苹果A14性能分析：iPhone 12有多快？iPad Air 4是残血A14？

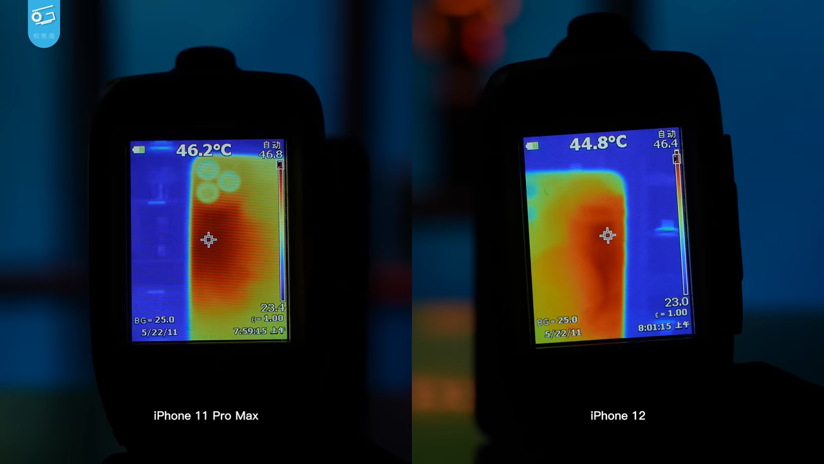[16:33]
2度比iPhone 11 Pro Max低1度但因为iPhone 12是铝边框边框会更热一点边框最高温度44.